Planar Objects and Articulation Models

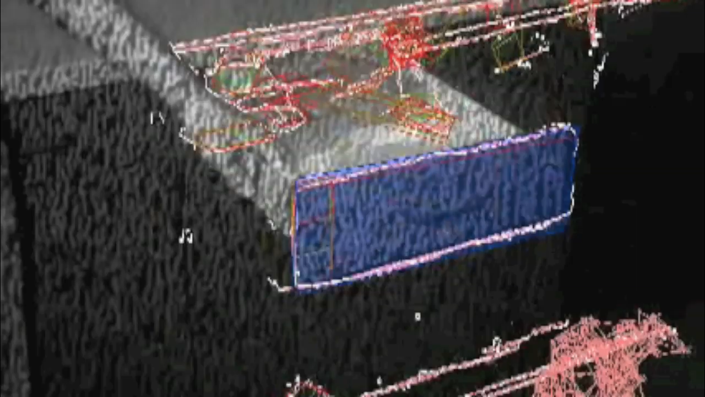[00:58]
then looked for lines using a half transform and from that we got intersections of pairs of lines and
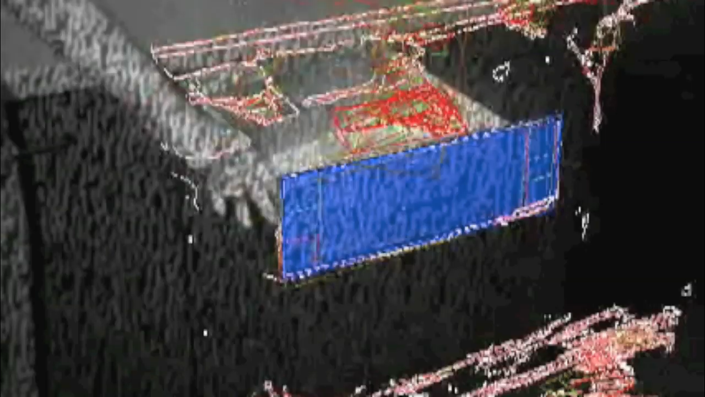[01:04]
used chamfer matching to find the pose of a rectangle. This approach was pretty complicated and it turned out that it didn't work too well for doors, so we came up with a second idea.
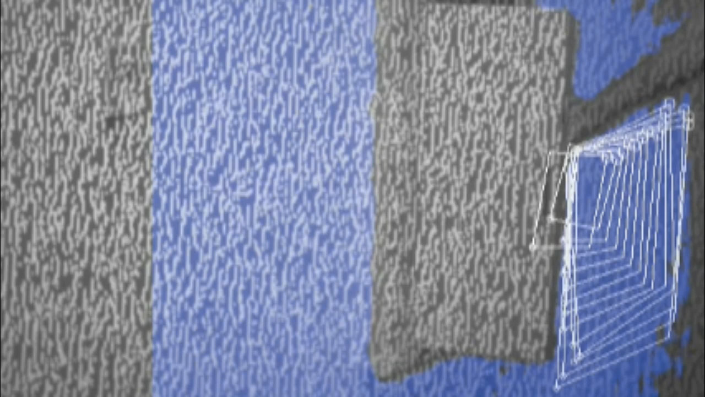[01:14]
In the second approach we did something much simpler.
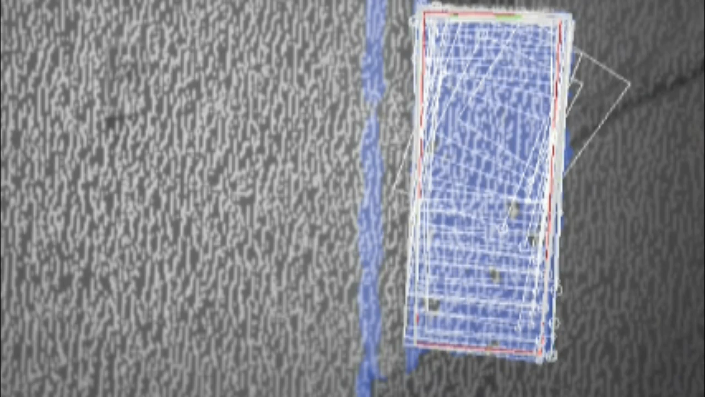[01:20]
We picked a random point in a plane, started with a very small rectangle and then incrementally
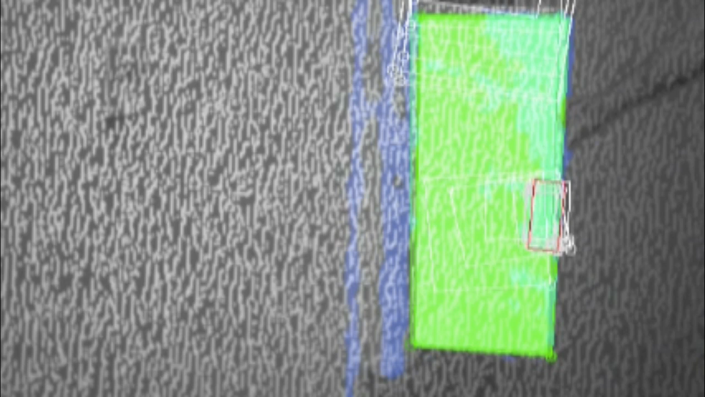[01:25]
grow this rectangle and change its position until we found a good fit.
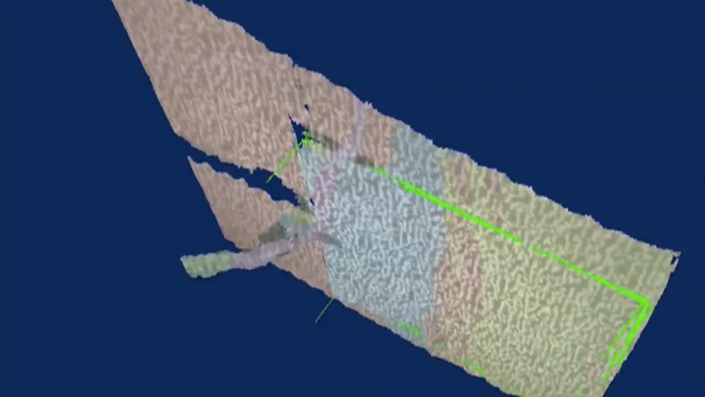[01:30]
After the search has converged to the final position of the rectangle, we compute the fill
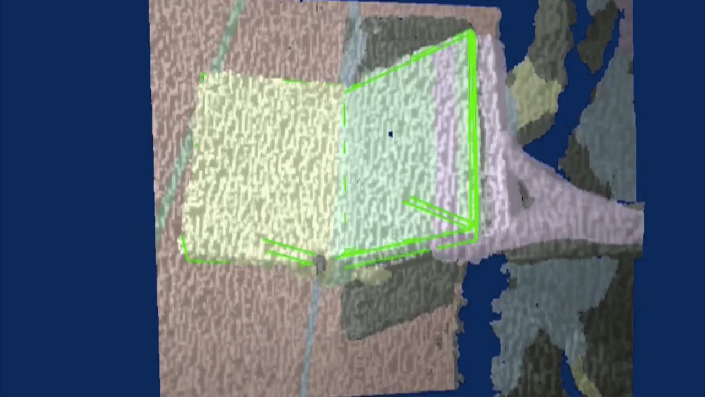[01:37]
ratio of the rectangle and filter out those rectangles that have not enough support from the point cloud.
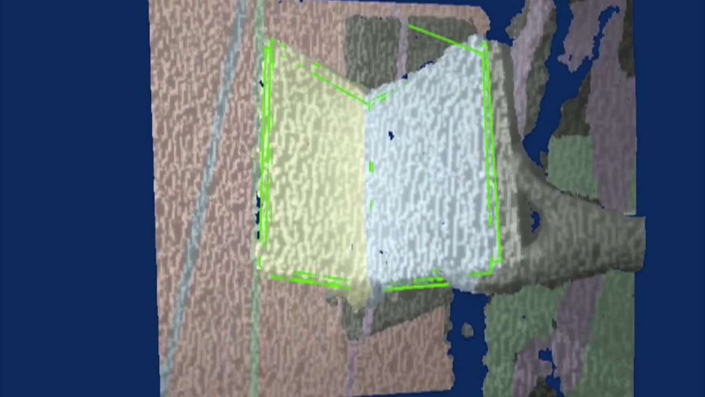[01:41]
We found that the second approach worked much better and also on a larger variety of objects,
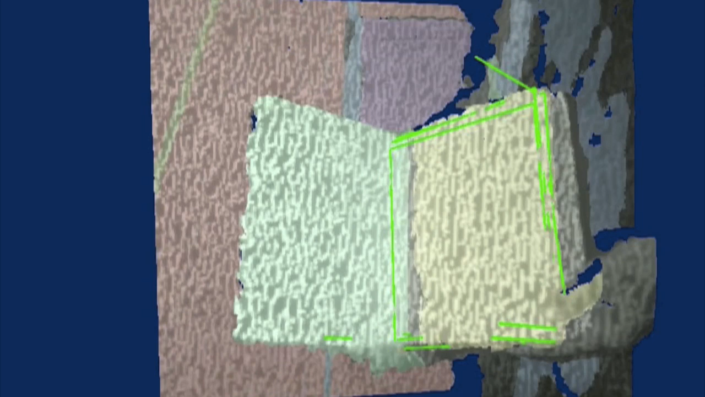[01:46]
so it worked on drawers and doors but also on books and boxes.
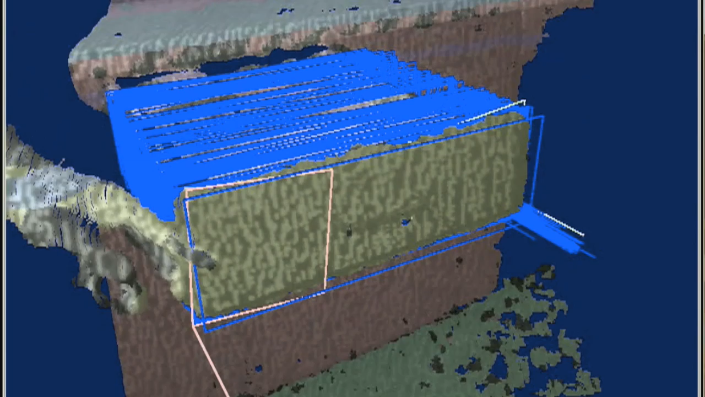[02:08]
type of object this track actually came from.